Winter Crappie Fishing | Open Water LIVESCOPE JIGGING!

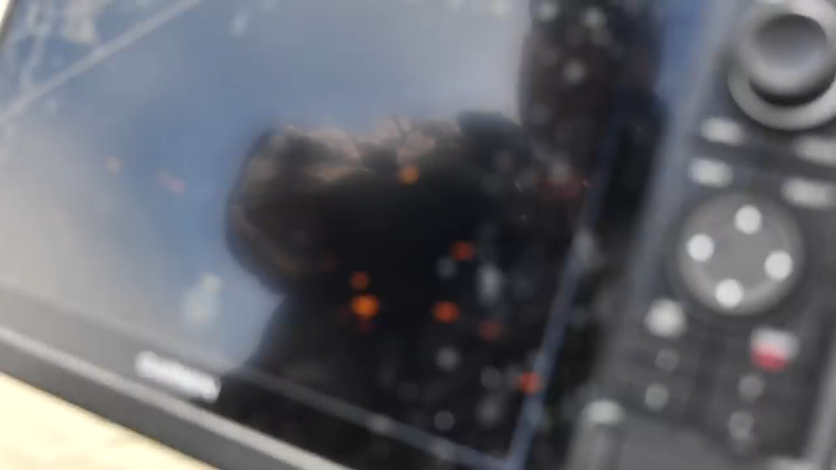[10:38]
this doesn't happen very often hit right behind her see if she's seen it yep she's seen it
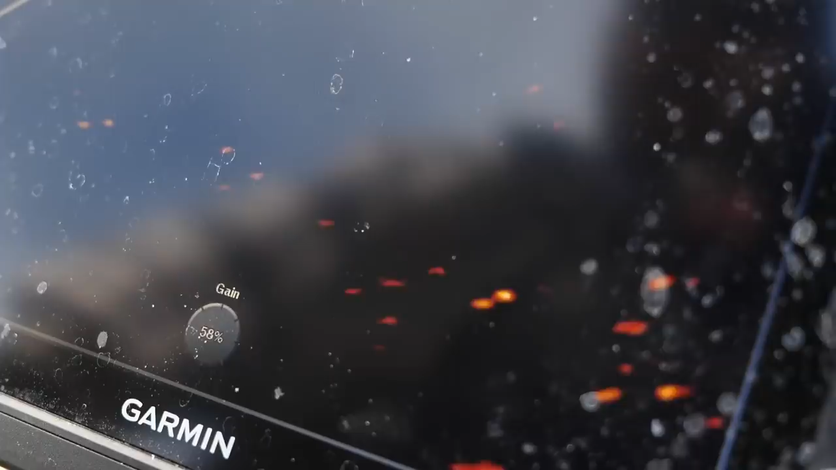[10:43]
come on oh that's cool that is a nice size eater
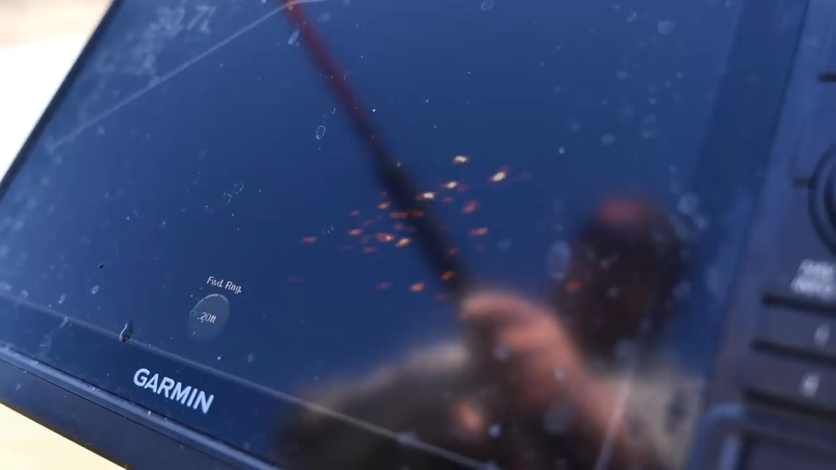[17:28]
yep yep yep yep she's going she did it that big
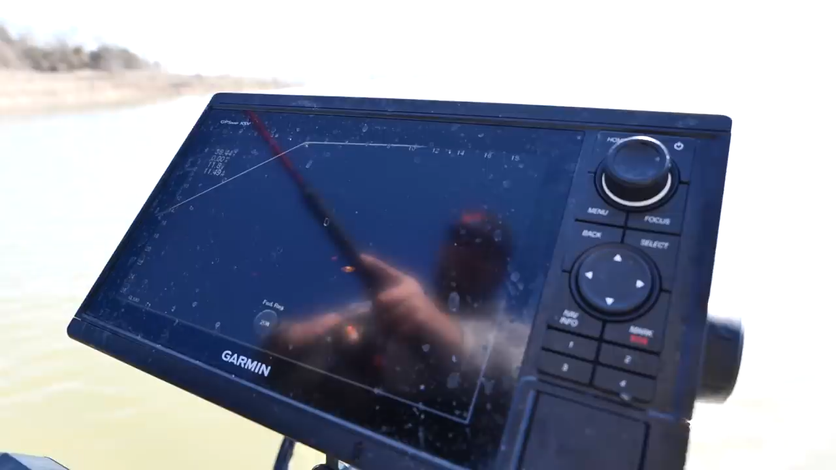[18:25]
so right there is here at the top did you see her shake on there so that's whenever she realized that there was something around her
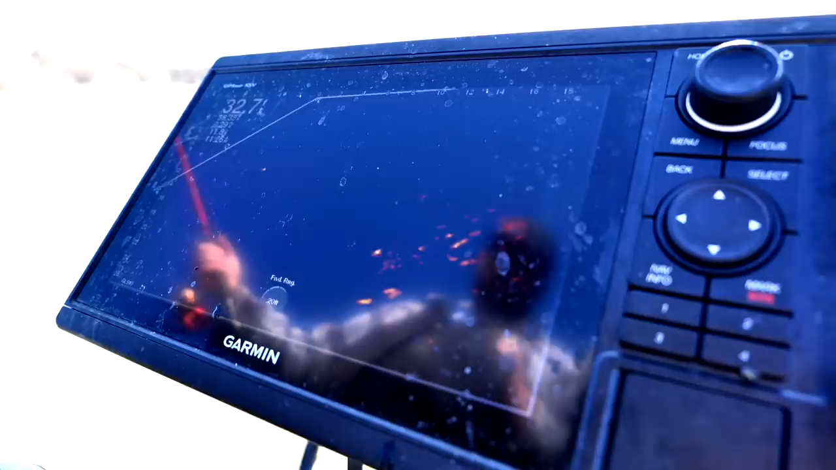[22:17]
Hammers And the one thing that's really hard When you're doing this Is you're watching the fish Swim towards your bait Or watching it react So you're learning a lot But when you
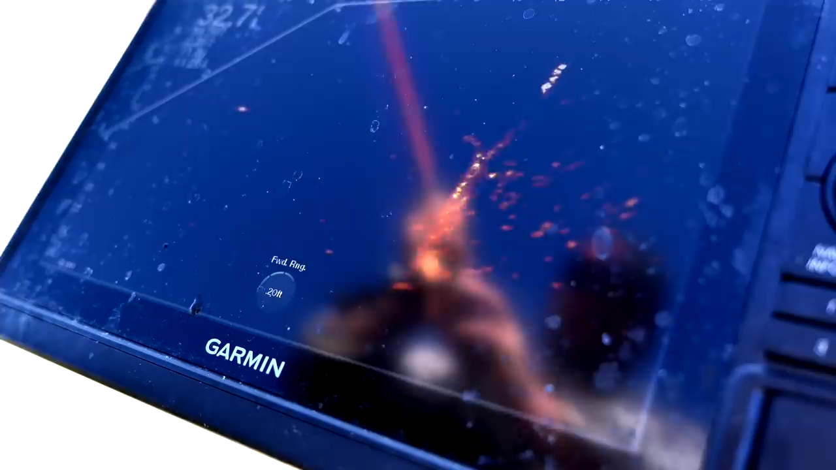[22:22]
see one Just kind of get Get active And swim towards it You almost Set the hook
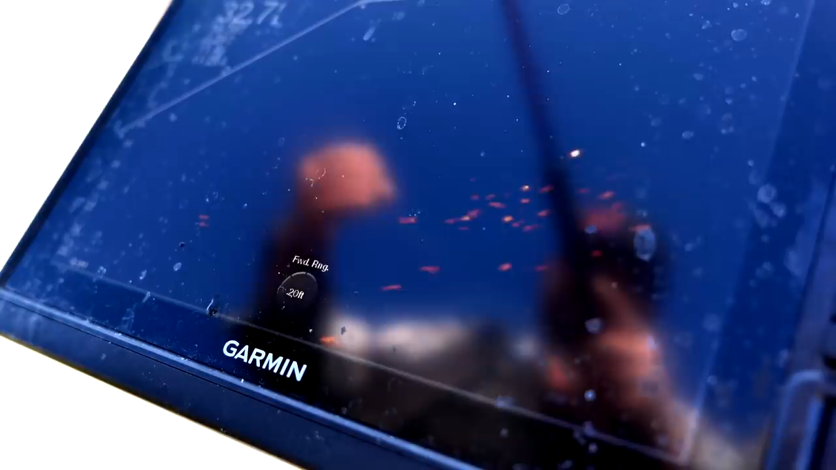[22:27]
As they're coming Like you set it too early So you really have to Let them get it Before you pull I hold my breath Huh?
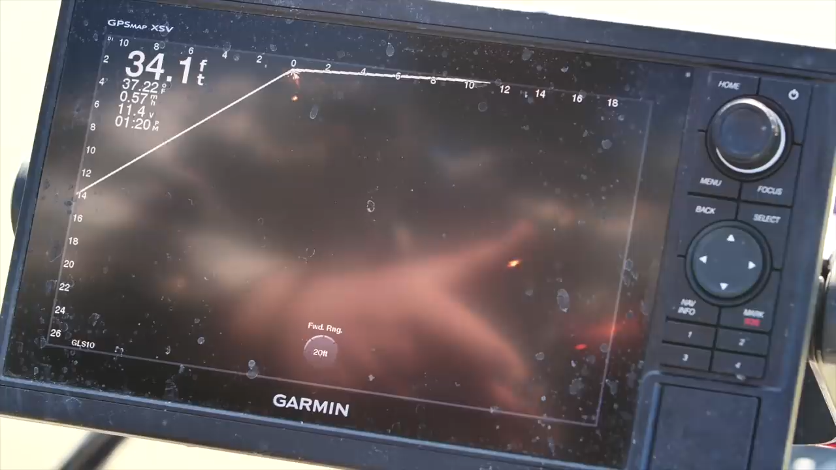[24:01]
On screen: depth 34.1 ft
It's You can It's easy to catch Them still When they get down There deep like this Though It's really hard To get your bait
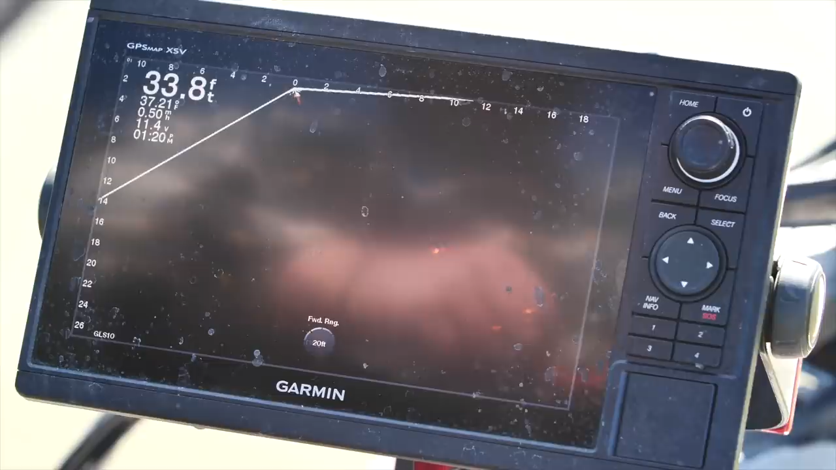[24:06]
On screen: depth 33.8 ft
Down there In time Getting closer To that one
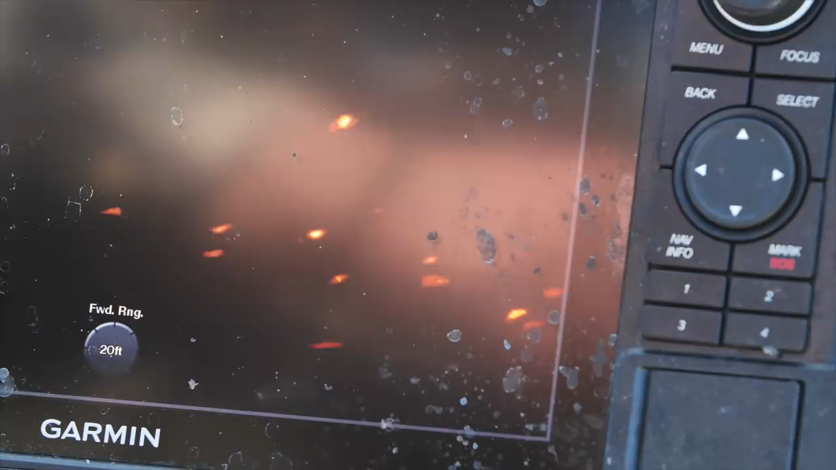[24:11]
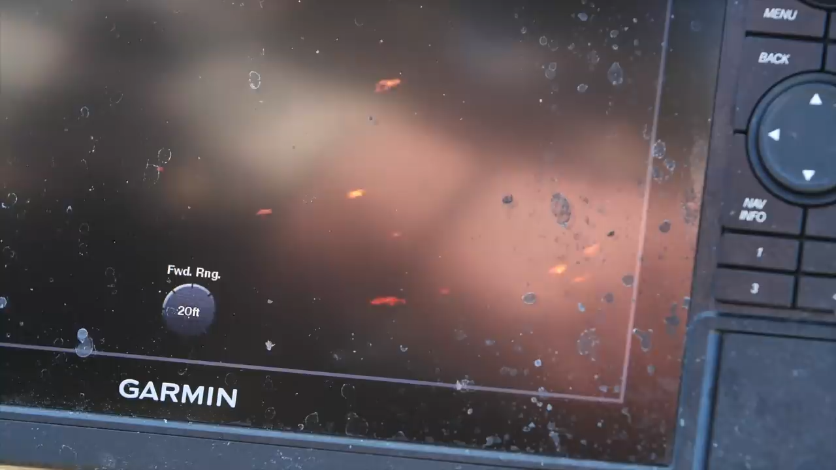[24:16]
All right Fish I've chased you All the way Across this thing Got her Got her
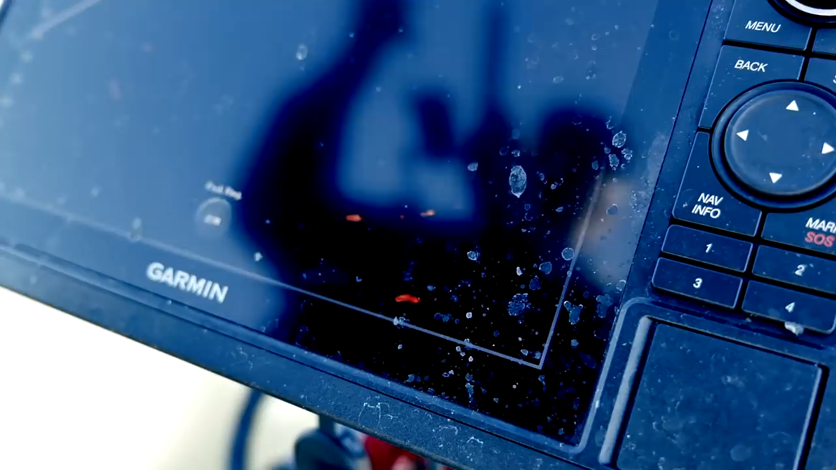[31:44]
And like draw. It's like you're drawing over their back. You want to bring it in front of their face. Yeah. And the graph's so clear you can see which way they're facing. Yeah so if the fish is sitting in there.
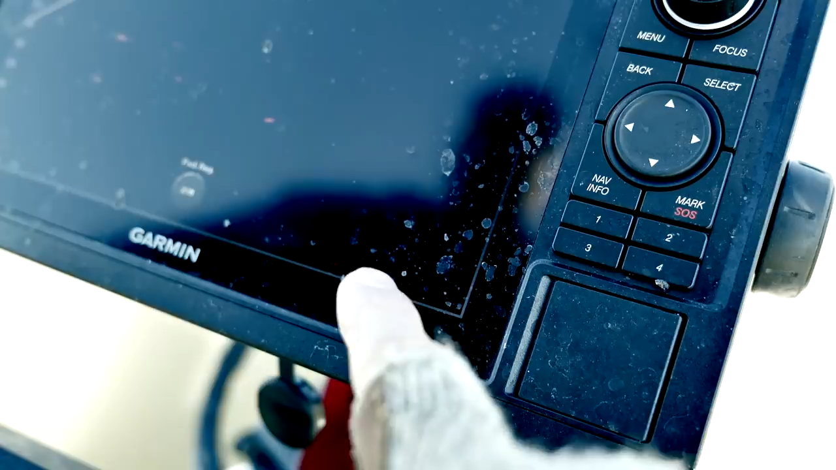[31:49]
Like that. You just want to come. Just right. And just follow it right around. Follow it over the ridge of their back. And then sometimes they would turn. Sometimes they would come out and eat it.